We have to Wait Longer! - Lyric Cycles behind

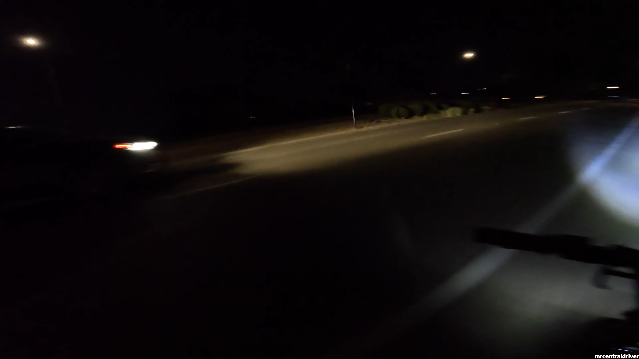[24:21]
and uh this bike this car is going hella so i don't know why i said bike i'm like all over the place man there's a lot of people out today there's a lot of people on bikes a lot of people walking a lot of people just shopping shit even at my store we closed at 11 there's no people in there until 11 15 i was trying to get them the hell out of the store they wouldn't come we had to literally go find them it's like hey we closed the till's gone you cannot pay in cash anymore okay because you didn't listen to the last four calls we did that's your fault